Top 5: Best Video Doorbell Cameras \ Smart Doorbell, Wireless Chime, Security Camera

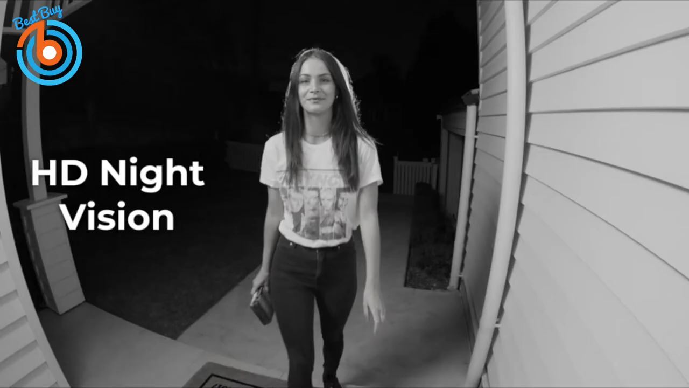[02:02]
works in the dark, and even connects with your smart assistant.